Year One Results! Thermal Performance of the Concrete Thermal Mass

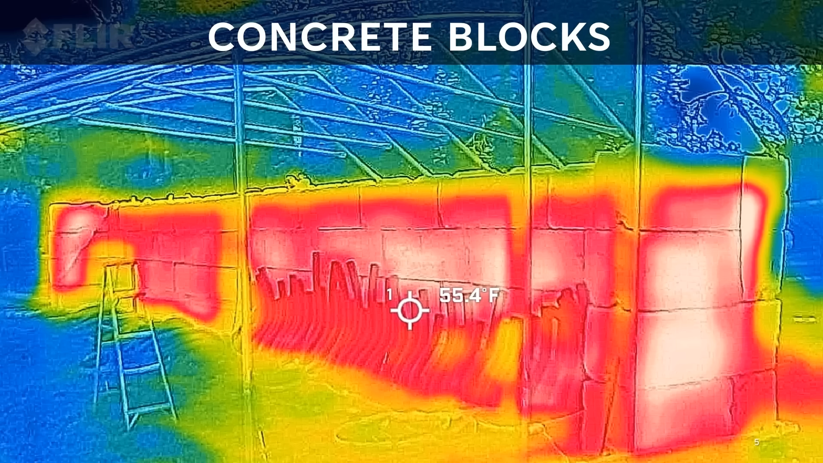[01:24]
On screen: spot 55.4°F
Even before we had the film on, working beside these blocks in the evening felt noticeably warmer due to the radiant heat given off by the blocks.
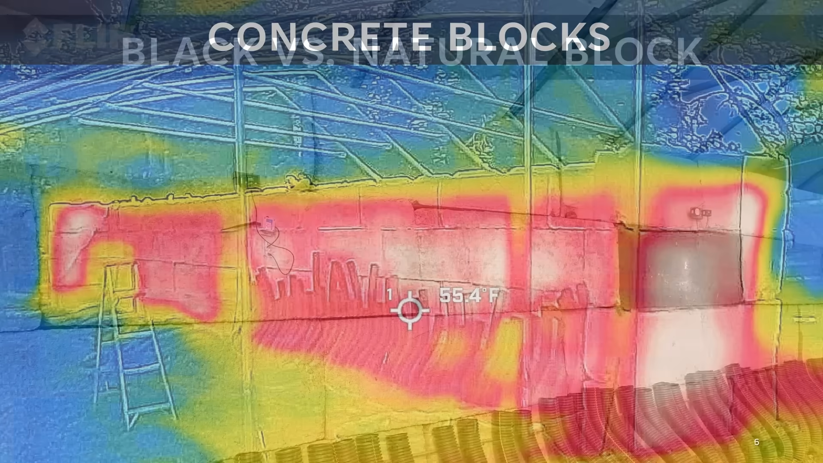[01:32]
On screen: spot 55.4°F
As a part of this study, I wanted to compare the effect of staining the blocks black versus leaving them natural.
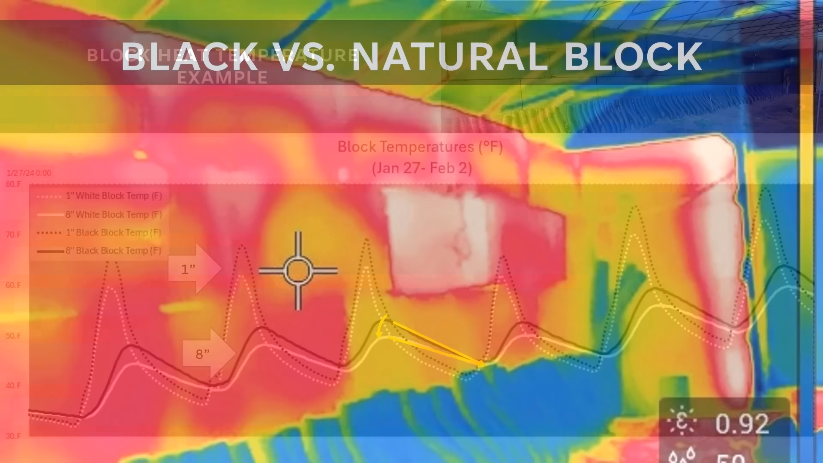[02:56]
I thought this was a neat thermal camera image showing the black block temperature being substantially warmer than the surrounding white blocks.